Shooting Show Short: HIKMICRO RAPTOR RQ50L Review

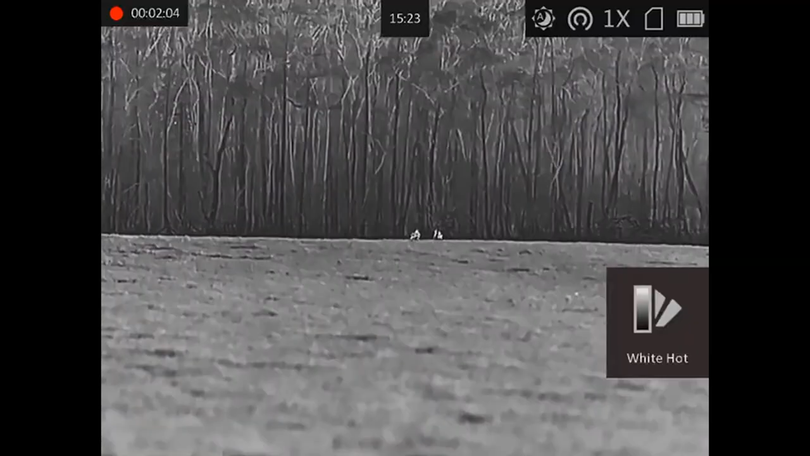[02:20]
to take it through different camera modes the unit is powered by three 18650 batteries
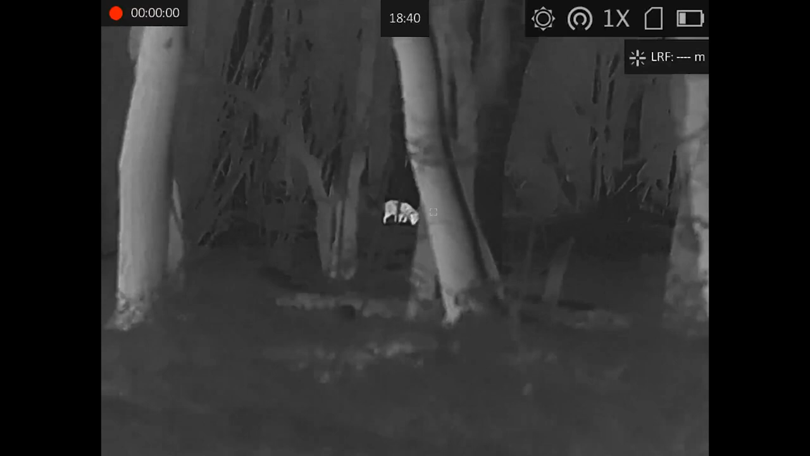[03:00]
detail through to the sensor the sensor is a 12 micron sub 20 milli kelvin sensor so
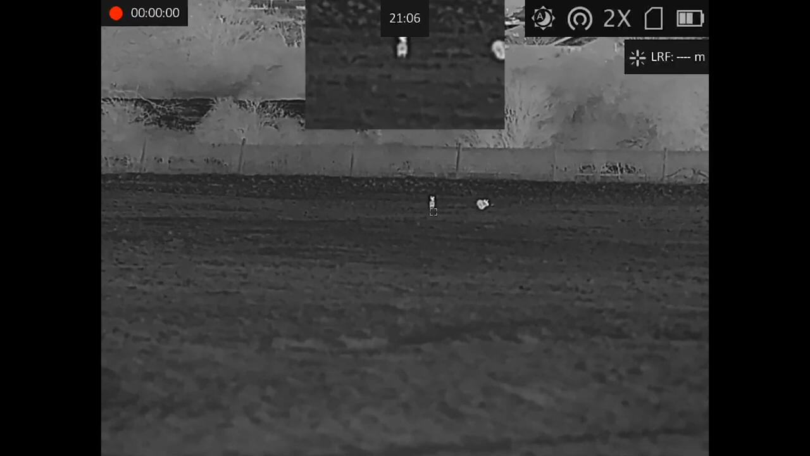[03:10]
you'll get in the best possible sensor on the market in this unit it's the same sensor that hick are
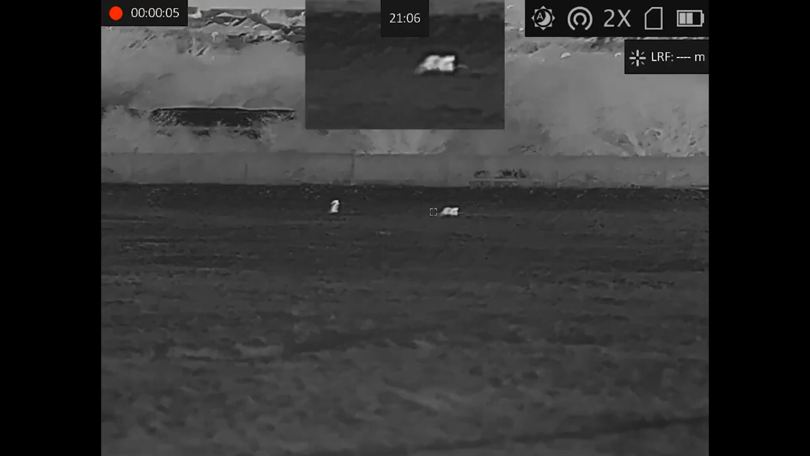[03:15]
using in their falcon spotters so anyone that's used one of them will know just how sharp they are then you've got on this
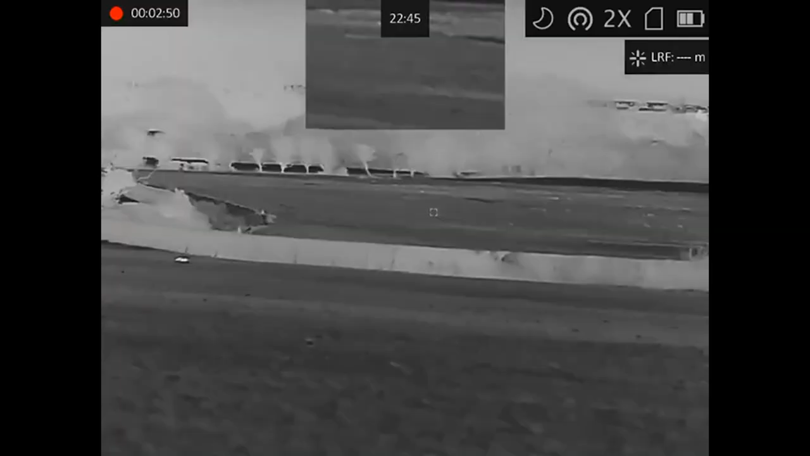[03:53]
also got four thermal modes with this so
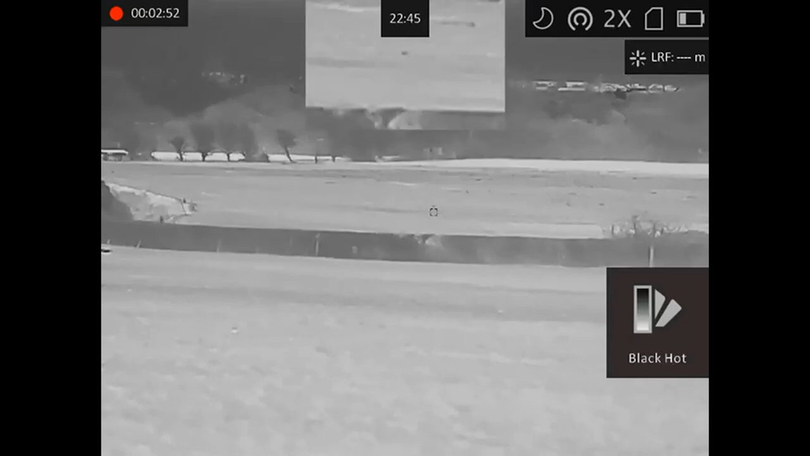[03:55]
you've got a white hot a black hot a red hot and then you've also got your fusion mode
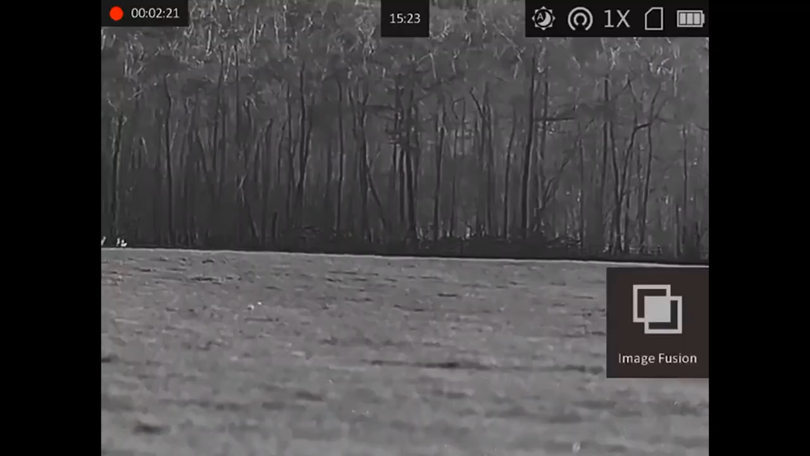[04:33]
so currently i've got two roe deer on the edge of this wood you can see them it's a bit hard to see them to be fair in the
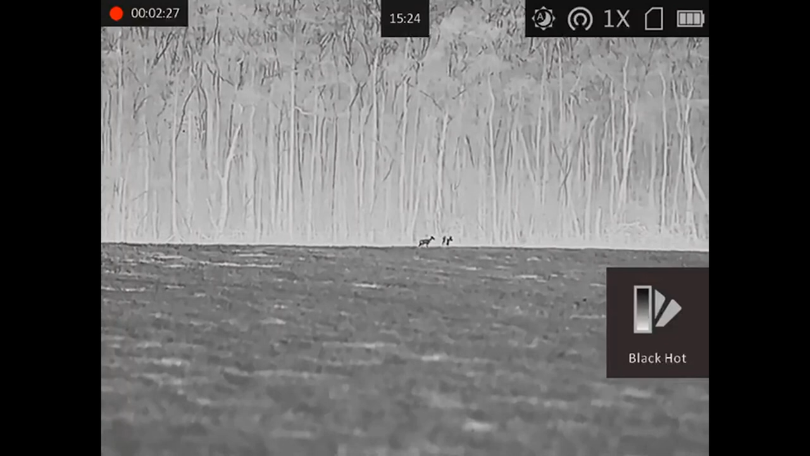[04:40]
in the color mode they don't really stand out because they're stood in the shadow of the trees but you can see them clearly in the thermal mode
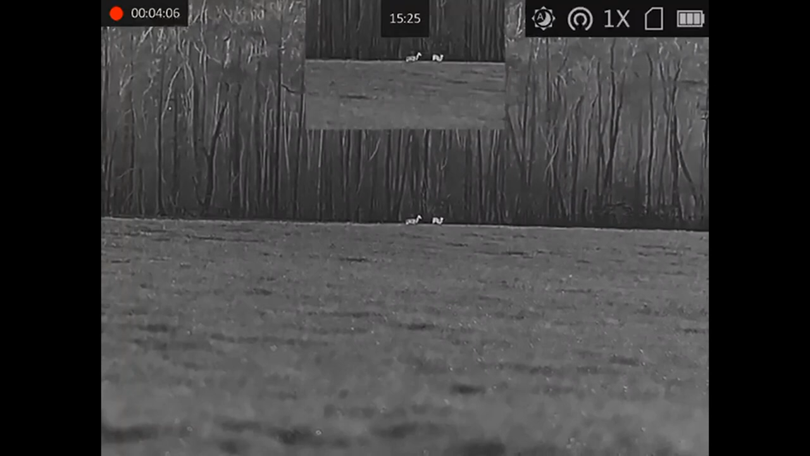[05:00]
that in picture in picture mode that actually works quite nicely because i can see
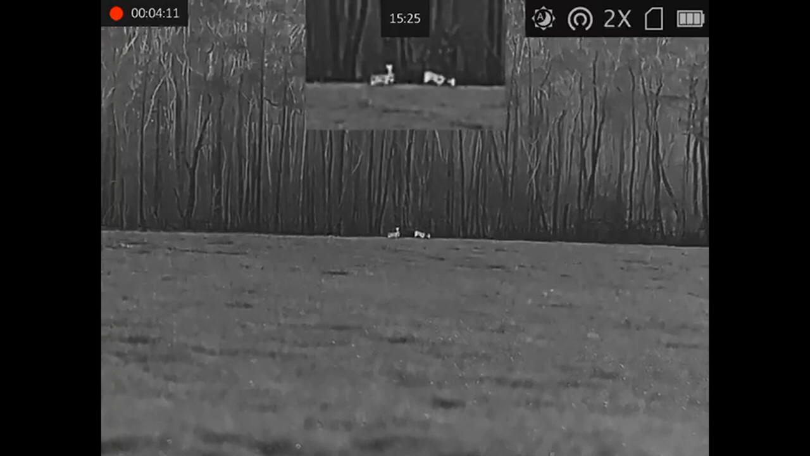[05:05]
them quite clearly and then i've got the slightly more pixelated magnified
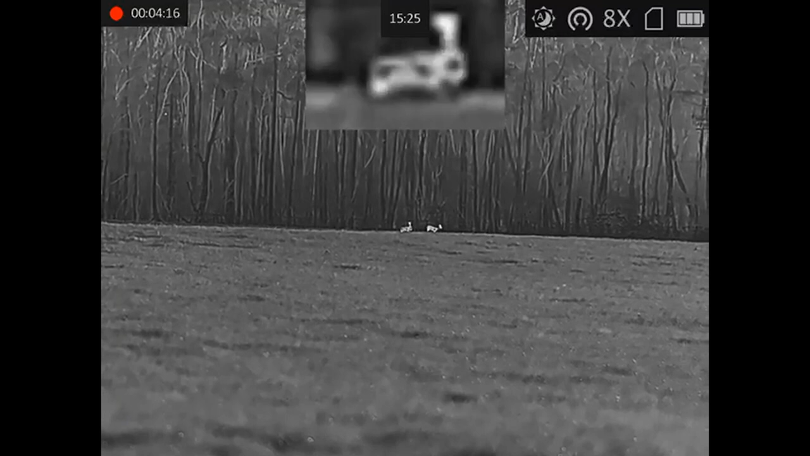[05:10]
image of them at the top there but still sharp enough i can see exactly what they
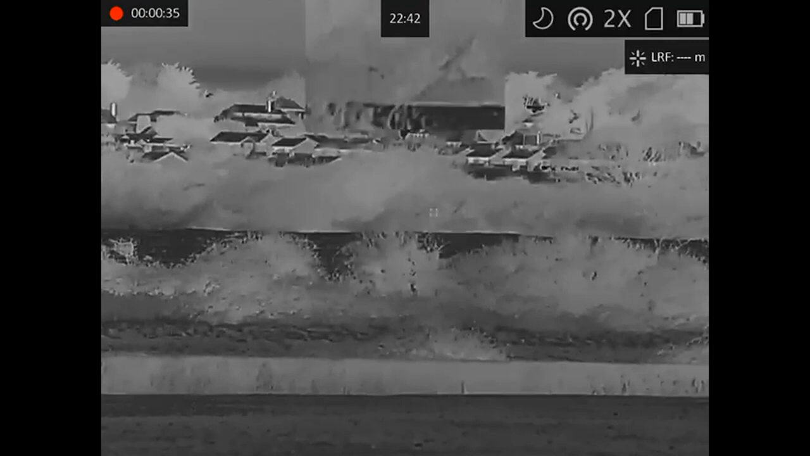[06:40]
so i've got a good field of view with these are pretty clear they're very clear actually i've
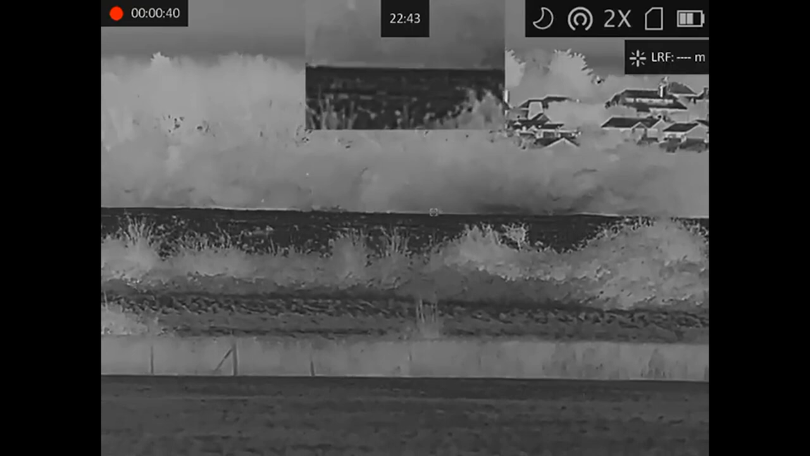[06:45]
got the picture in picture mode on at the moment
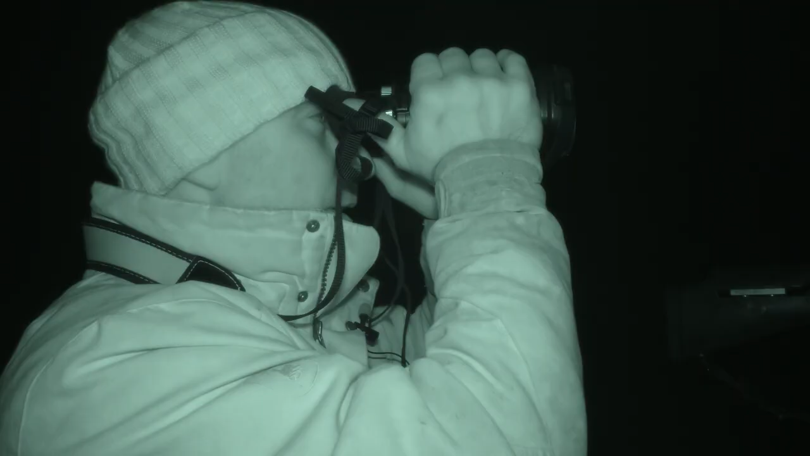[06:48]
so uh i've got uh i've got that currently set at two times
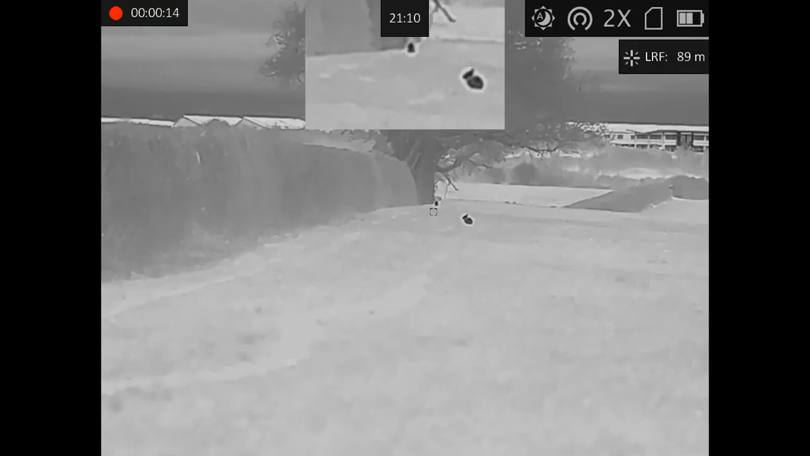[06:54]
and as you can see with um just
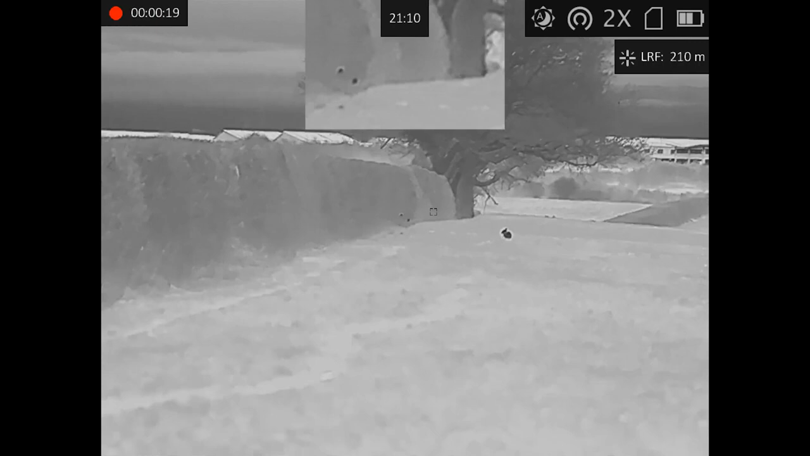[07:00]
a general kind of scan around there's um
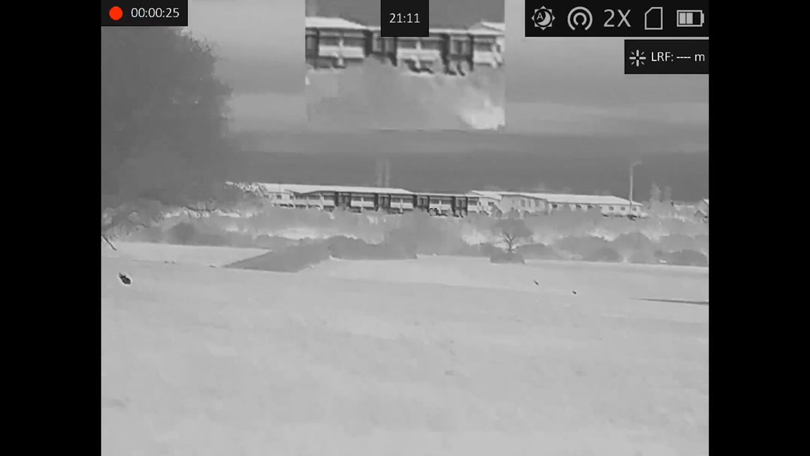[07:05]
see some there's some housing out of distance i can't quite get a range on there a little bit too far
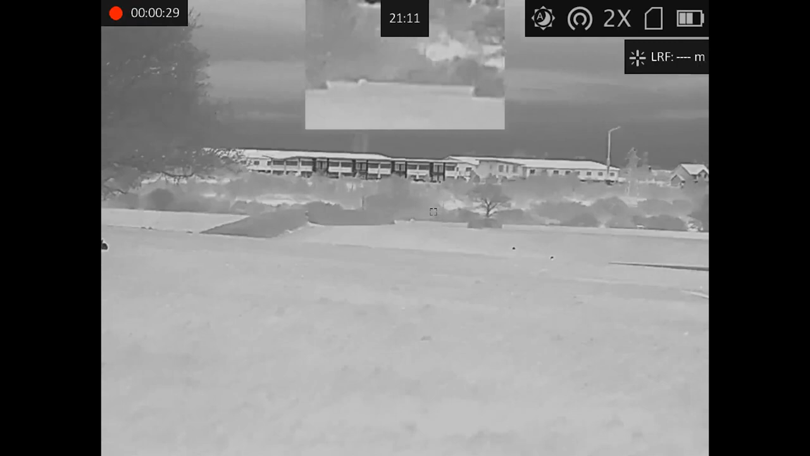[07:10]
but that hedge there's 840 odd meters so that
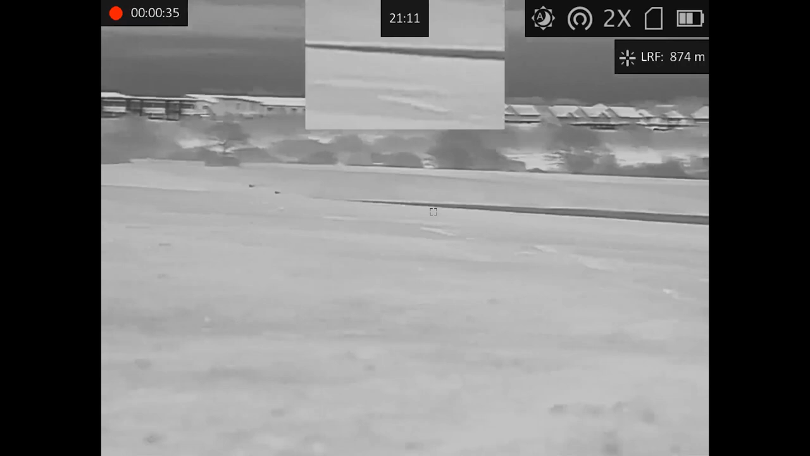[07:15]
the uh has actually their factory units out the back there they probably more like about
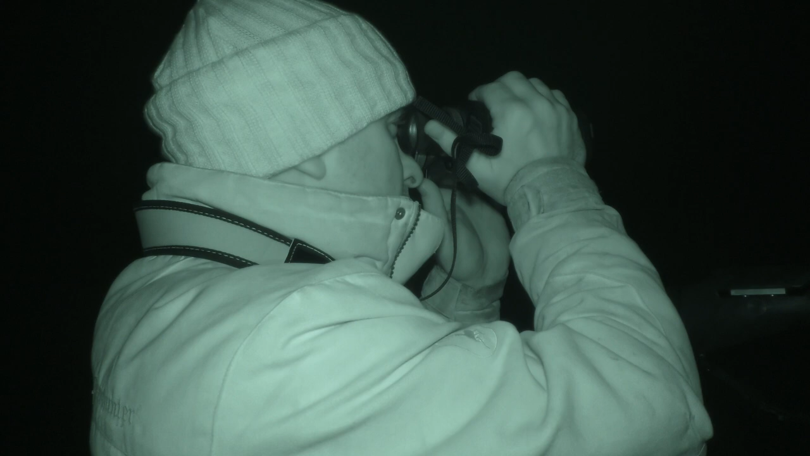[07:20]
what has the guess and say about 12 to 1500 meters
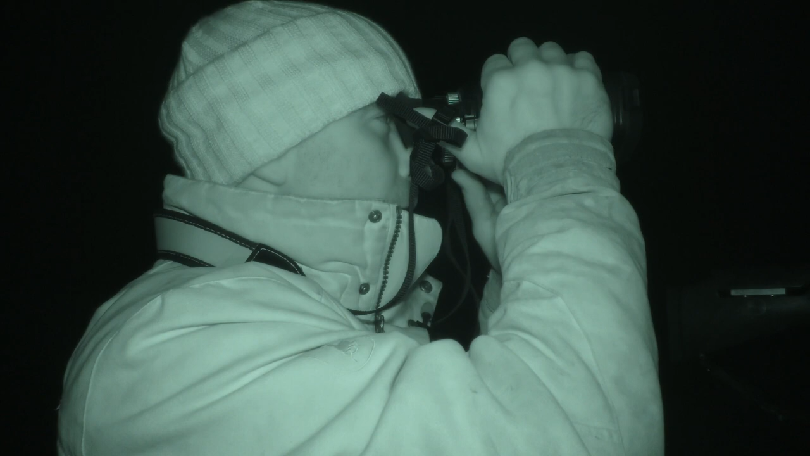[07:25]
and
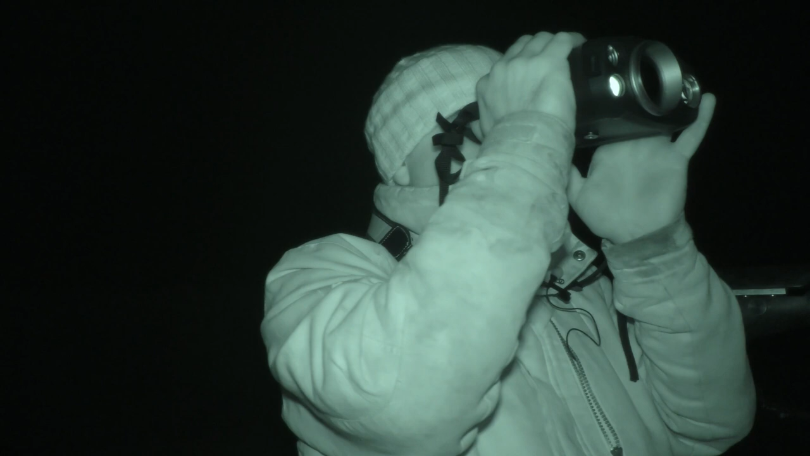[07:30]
hedge rows more hedgerows oh here we go we got fox
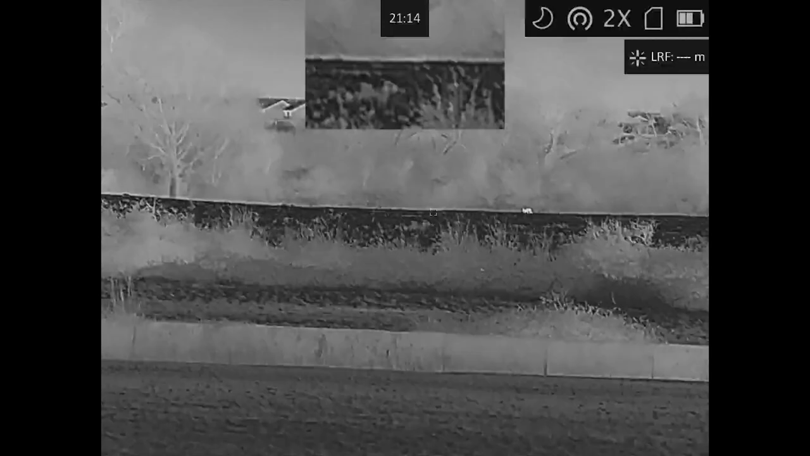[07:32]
here's that 340 320 320 320 meters roughly
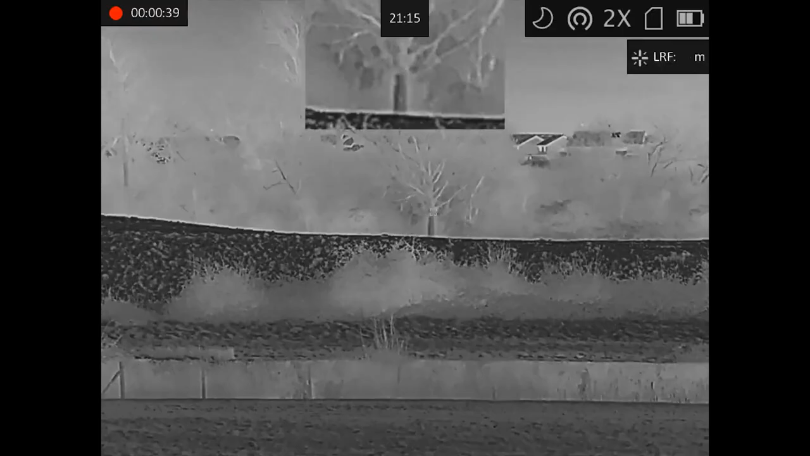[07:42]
he's just disappeared now uh but um
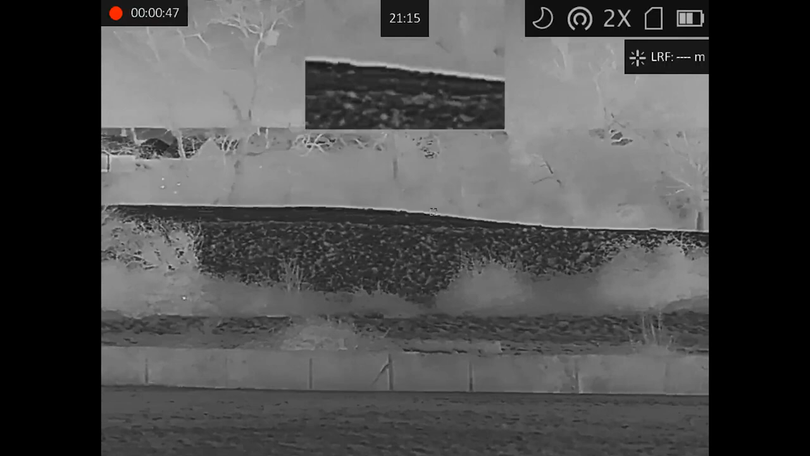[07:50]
yeah he was he was round about that
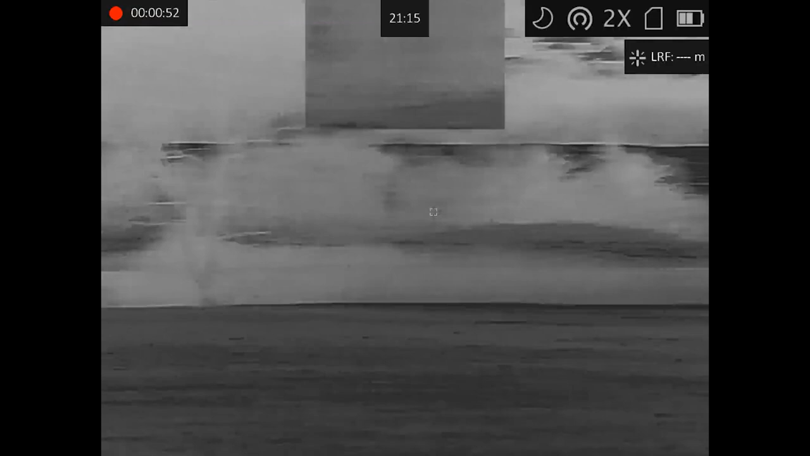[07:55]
yeah somewhere between 320 and 340 meters
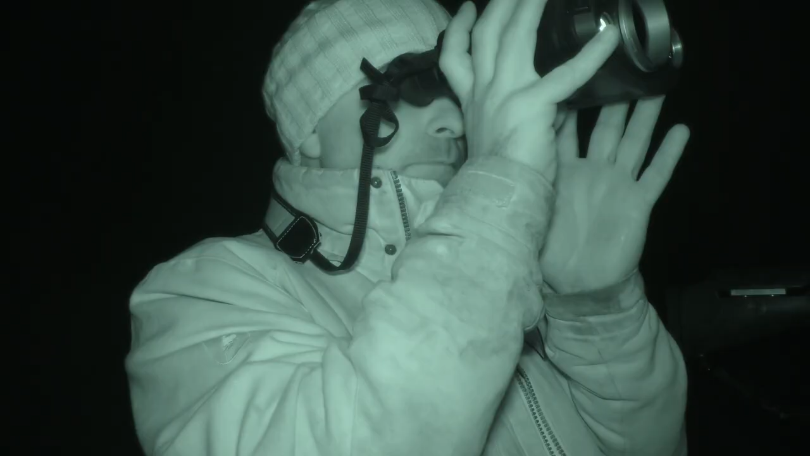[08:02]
just keep an eye out see if he comes back out